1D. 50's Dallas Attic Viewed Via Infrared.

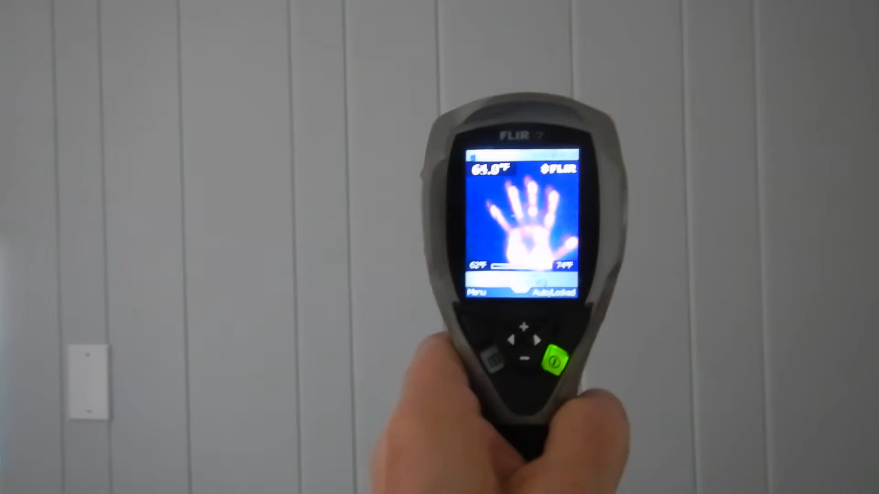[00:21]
Can you see my hand? That's the heat left over from my hand.
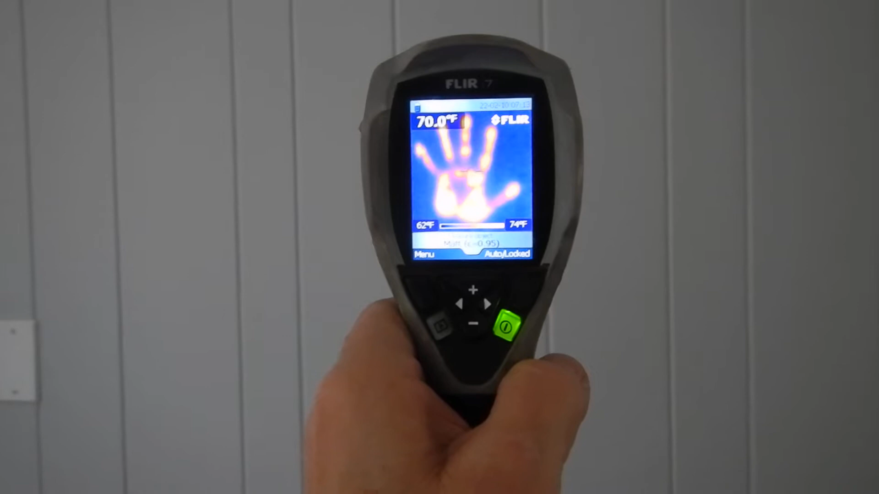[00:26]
On screen: spot 70.0°F, scale top 74°F, scale bottom 62°F
Alright. Heat is white. Orange. Red.
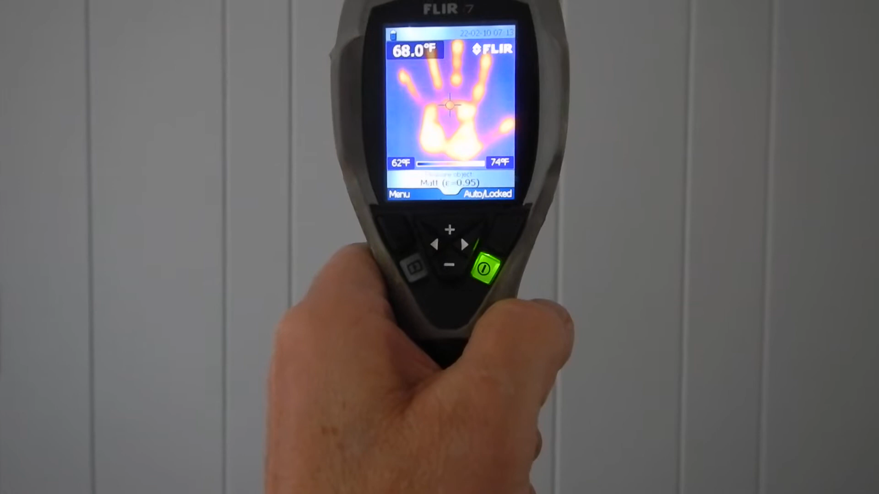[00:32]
On screen: spot 68.0°F, scale top 74°F, scale bottom 62°F
Cold is blue. Air conditioner has been kicking for a while. We've been running this thing.
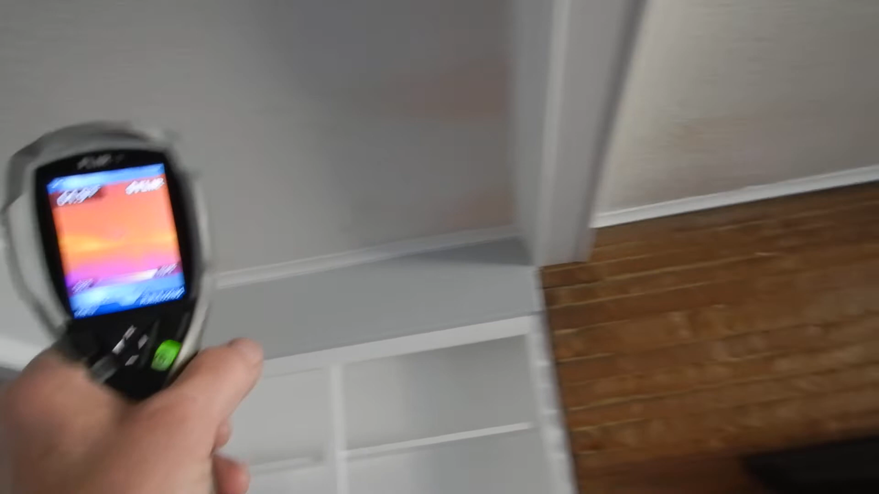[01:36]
Okay, we'll come over here. Come over here. Come over here. Look at that.
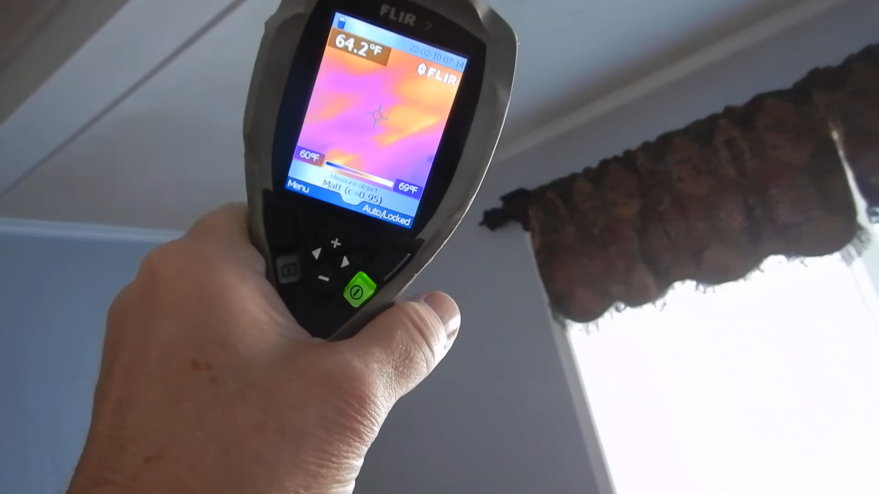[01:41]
On screen: spot 64.2°F, scale top 69°F, scale bottom 60°F
That's the living room in the northwest corner. Pretty incredible, huh?
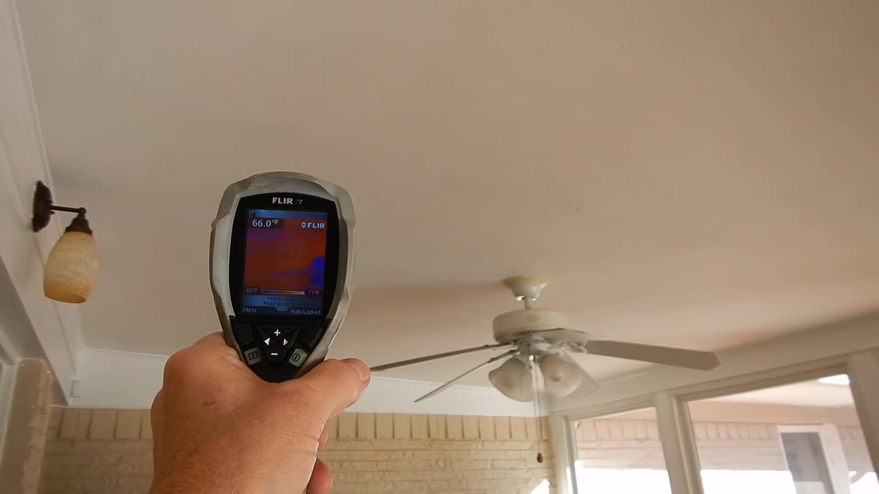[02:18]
On screen: spot 66.0°F
I expected this to be pretty phenomenal. It's pretty boring.
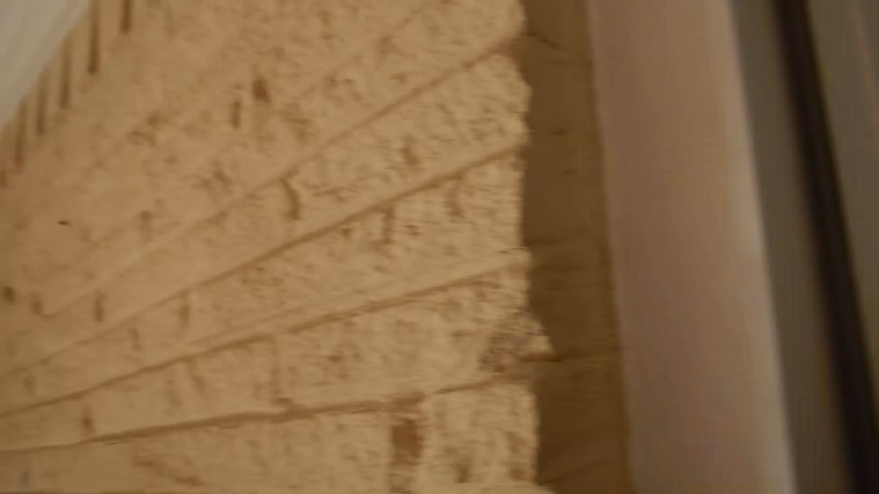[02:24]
How about that? The roof wasn't. The roof wasn't boring there. It's coming along. Wow.
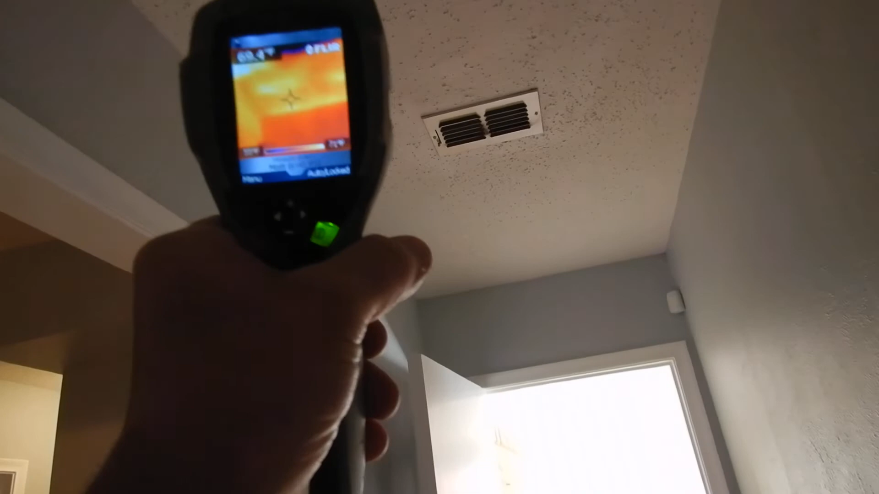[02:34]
Well, that's contrast because of the cold.
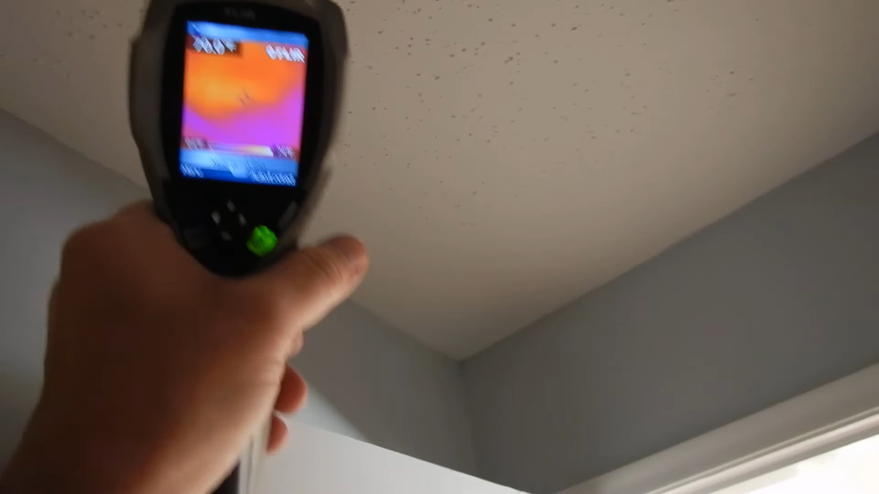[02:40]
That's not contrast.
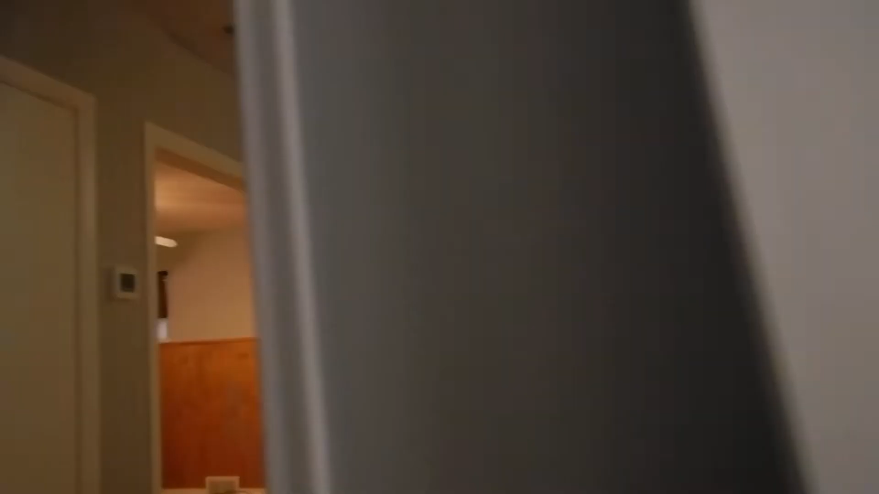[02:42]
Got one over there. How about this room?
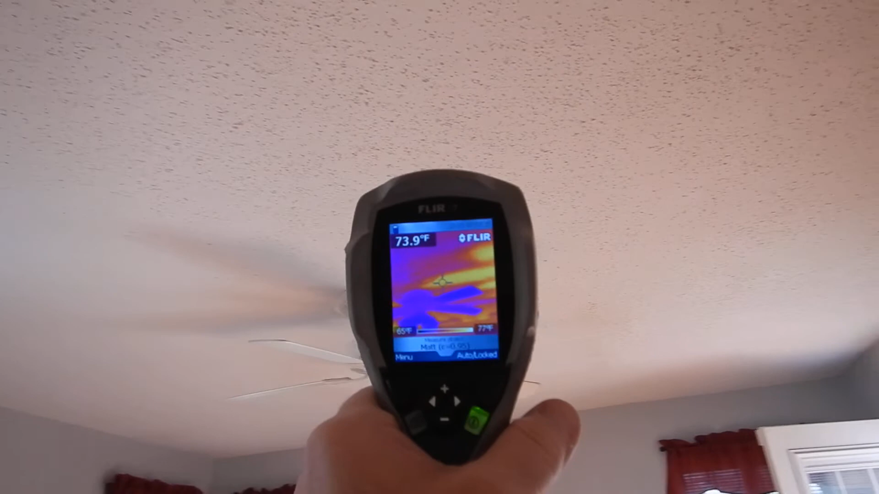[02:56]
On screen: spot 73.9°F, scale top 77°F, scale bottom 65°F
Is that crazy or what? Man, that is darn right psychedelic pretty.